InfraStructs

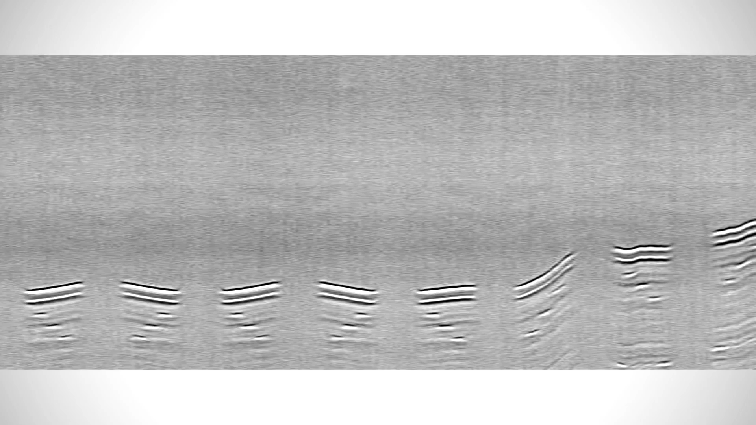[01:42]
Volume scan data enables visual information to be embedded for object authentication.